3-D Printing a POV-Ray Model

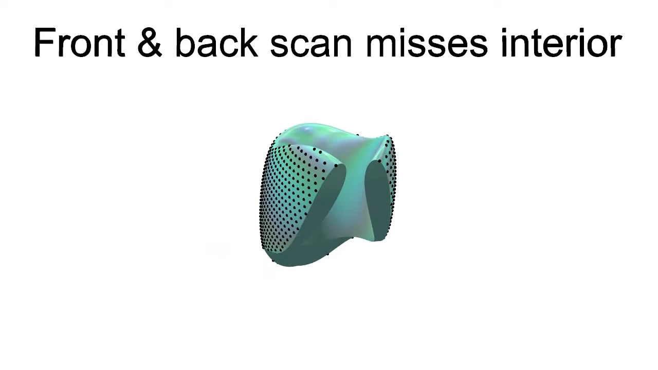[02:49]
If we sample both the front and the back, we miss the interior.
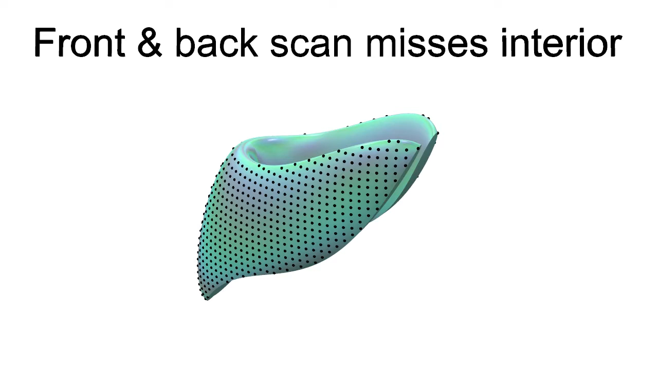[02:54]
Increasing the resolution of the scan doesn't help.
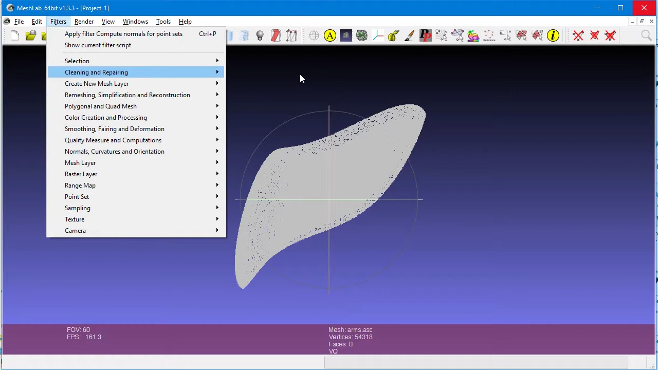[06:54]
Click on Filter, Remeshing and Reconstruction. And then, we use Surface Reconstruction, using Poisson Method.
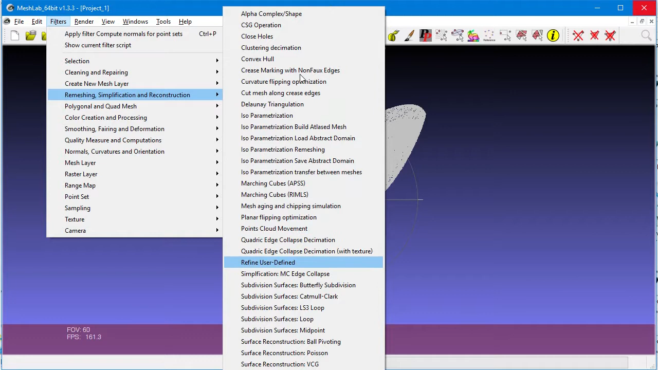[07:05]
It's near the bottom of the list. I'm going to be honest, I really don't know what these values exactly. Do. We played around with different values, until we got ones that need good results.
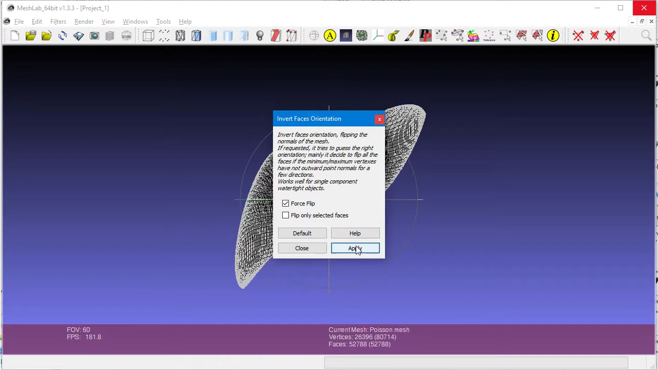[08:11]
You will notice that the normals turn light. That means they're facing the proper direction.